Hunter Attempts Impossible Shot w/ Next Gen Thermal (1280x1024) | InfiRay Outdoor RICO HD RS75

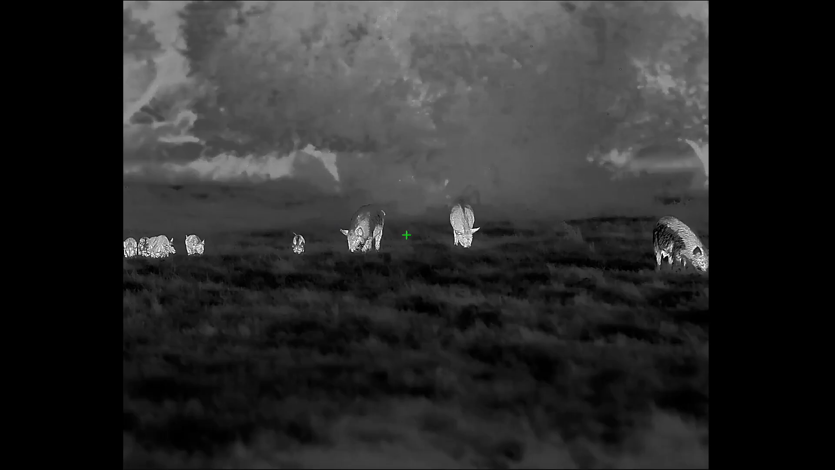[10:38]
That's why this is the most versatile scope ever made.
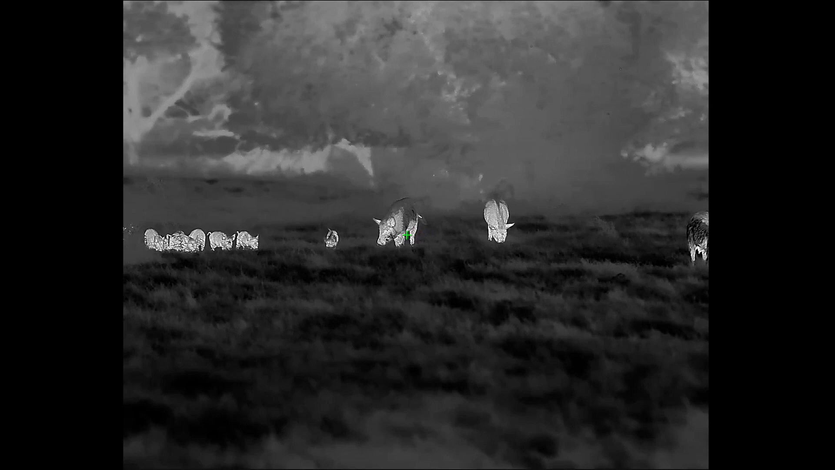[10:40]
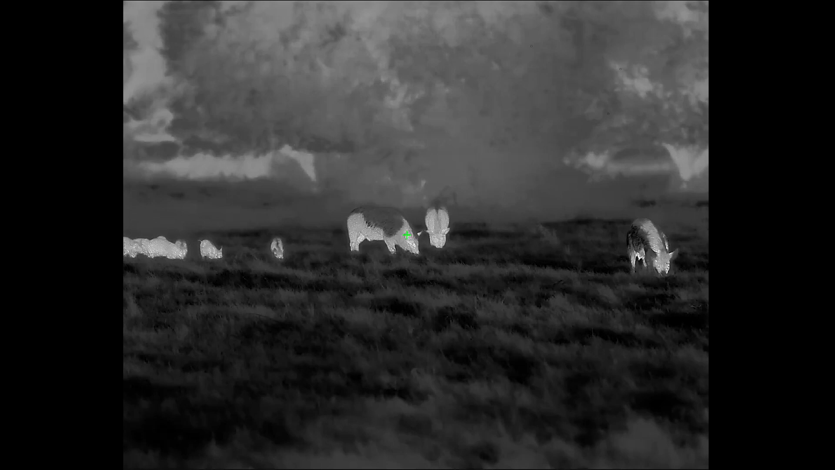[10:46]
These weren't exactly the smartest pigs I'd ever seen. They've kind of been known to be a little bit dumb in this area. We would probably get along good, but I figured if they didn't run or haul ass and just completely get out of dodge,
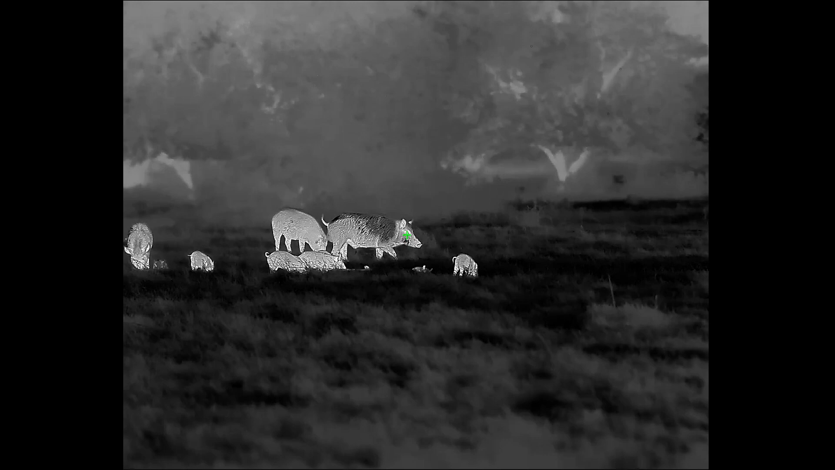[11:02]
there was going to be a pretty good opportunity to kill at least one or two of them, hopefully, if they came back. The first one rolls up there about 40, 50 yards in front of me, bang flop, right in the ear hole.
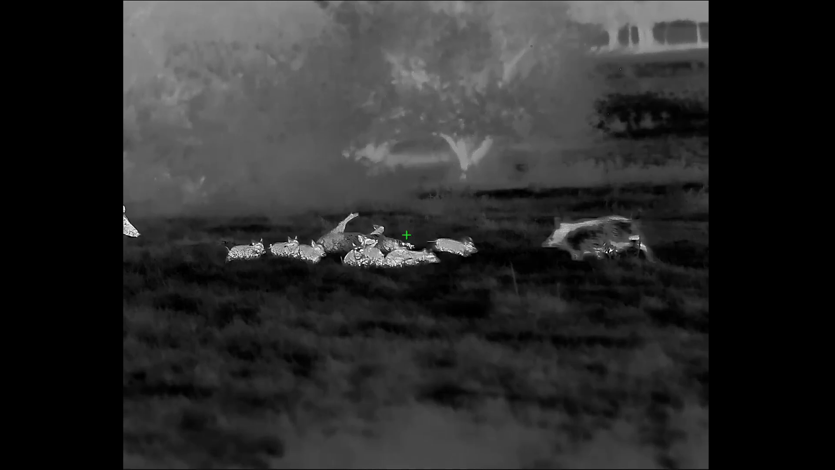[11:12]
And the second one, I don't know what happened on that one. I'm sure I shanked it.
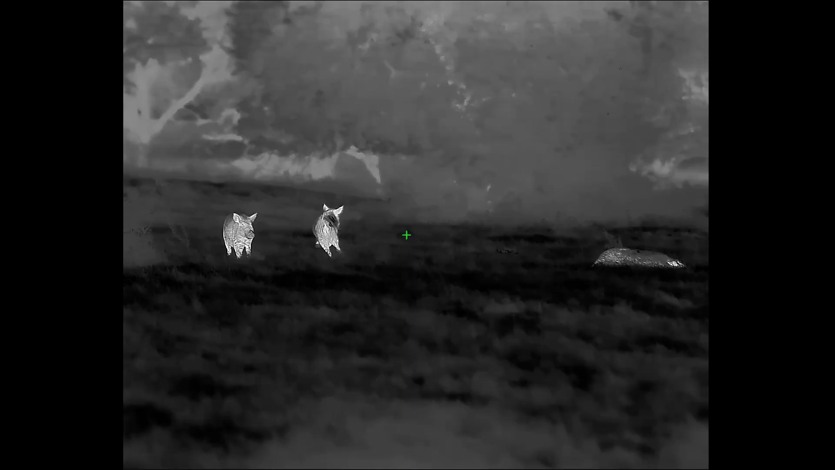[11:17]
The bottom line is, when you only put three stinking rounds in your gun, you probably don't deserve to kill more than two, three at best.
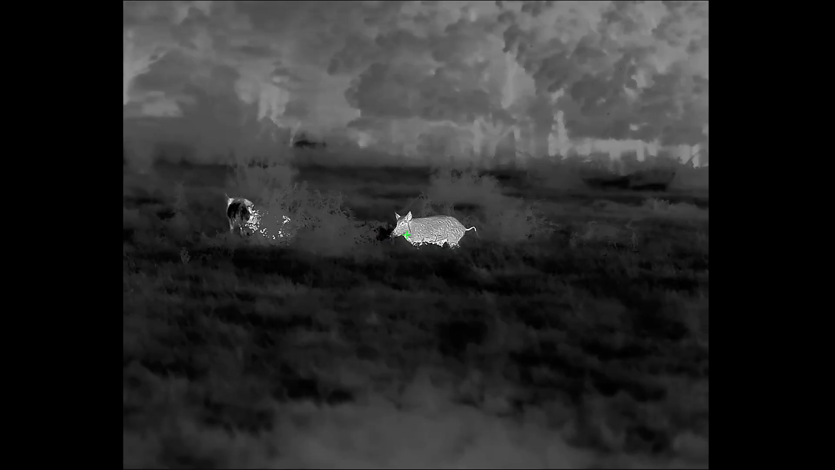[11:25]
When I first saw it, the very first thing that came to mind was,
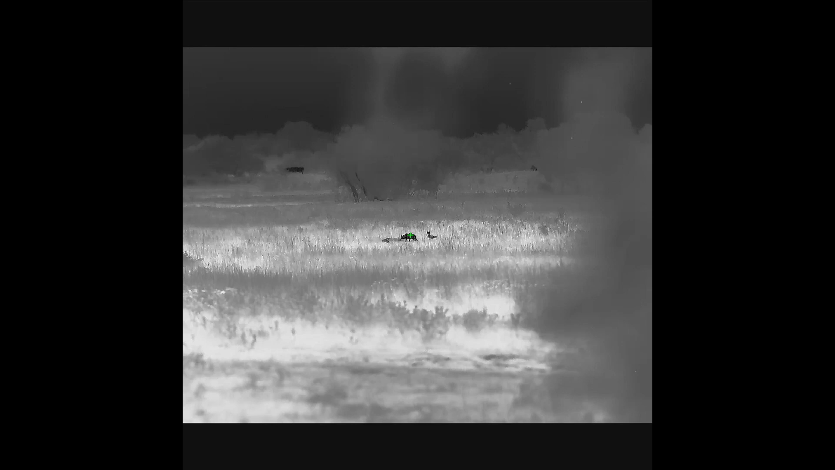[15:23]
Actually eating on a dead pig we'd shot a couple nights prior, and they were pretty much sitting ducks.
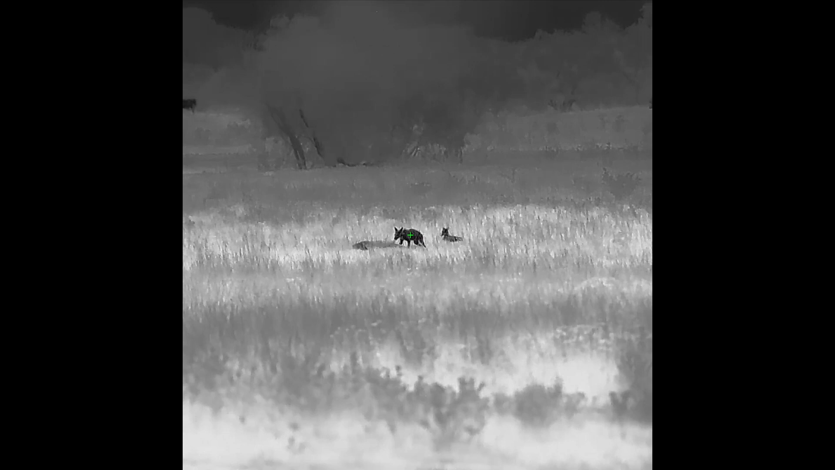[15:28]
Still not a far shot by anyone's standards, but it's getting out there a little ways. It's getting out there a little bit far. You know, you're not talking about no chip shot at this stage. I mean, you've got to know how to shoot a little bit, but still 150 yards.
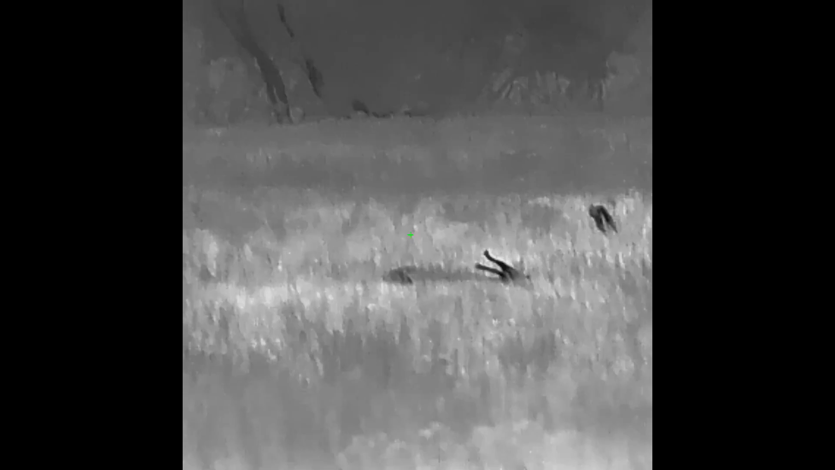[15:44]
Psh, bang flop. So 150 yards, still no big deal.
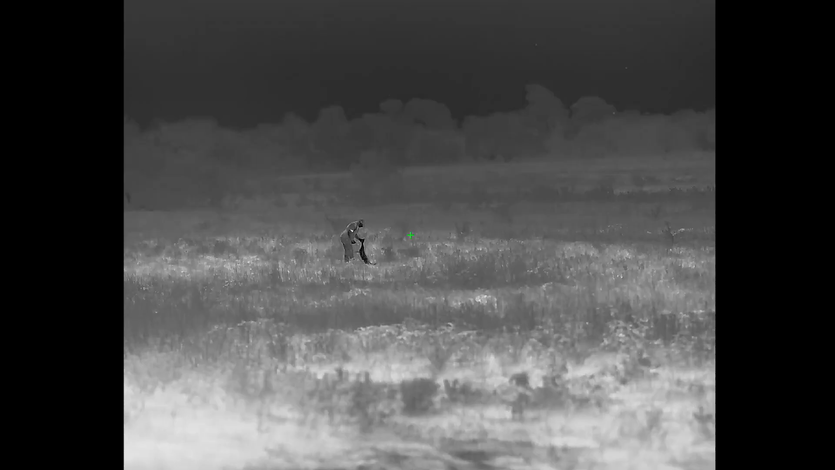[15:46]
Let's push it out there to 200. I caught this one laying out in the pasture.
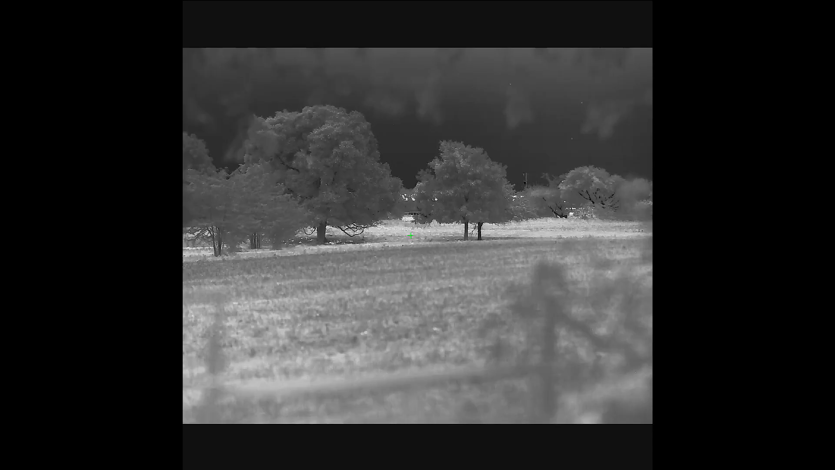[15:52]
He was taking a nap, and I kind of had to sweet talk him just a little.
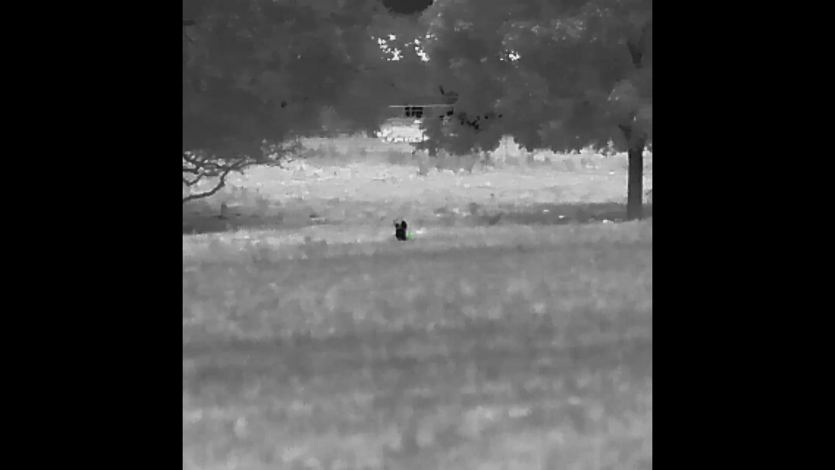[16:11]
I was just trying to keep him from laying down. He'd just look up, and then he'd lay right back down. You know? How am I supposed to shoot him like that?
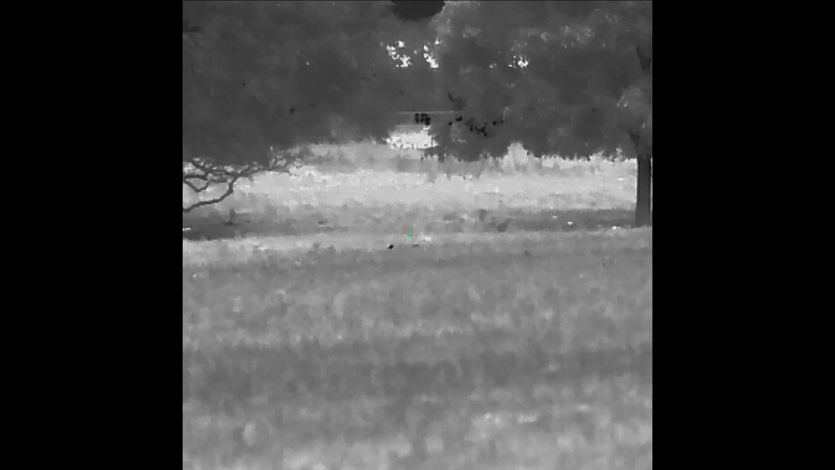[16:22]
Hey, get your ass up.
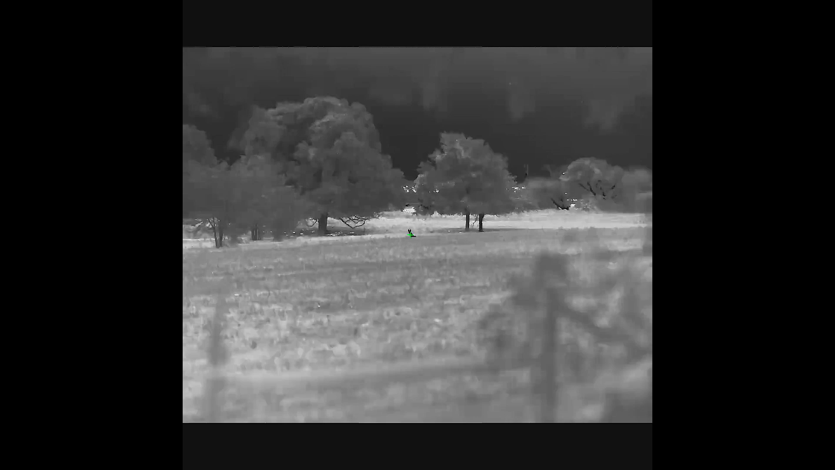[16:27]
Eventually, finally, he rolls up on his butt, and I'm looking at a target that's probably yay wide.
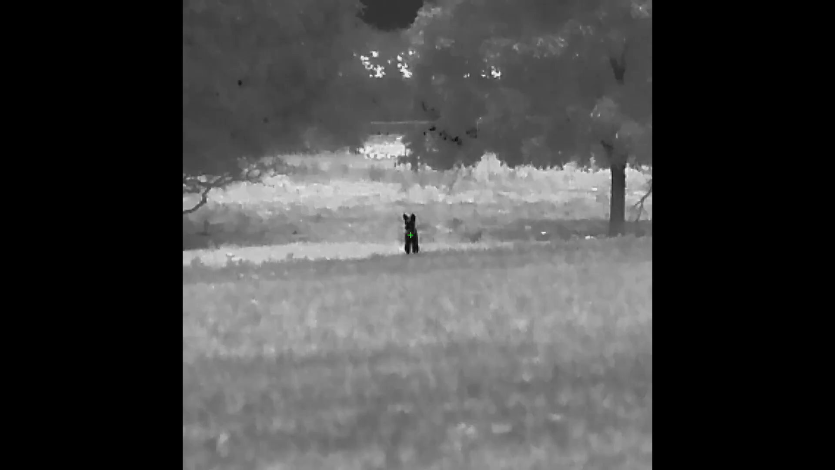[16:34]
Still no problem at full zoom. Still looks like a coyote playing his day. From a degree of difficulty standpoint, it wasn't hard at all.
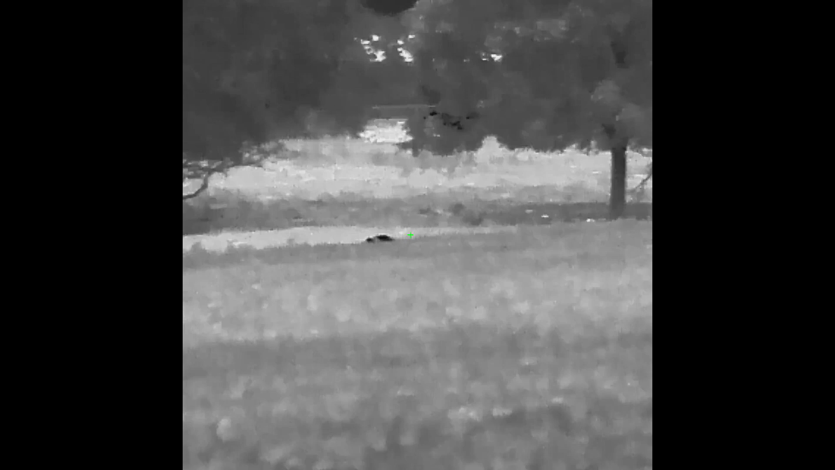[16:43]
So at this stage, I'm thinking if one looks that clear at 200 yards, 300 to 400 is not out of the realm of possibilities with a 2x base max scope.
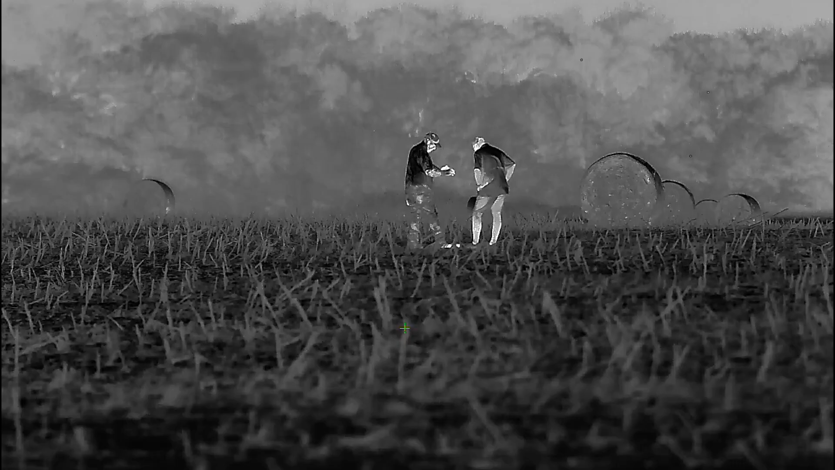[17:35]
That thing can't weigh 10 pounds.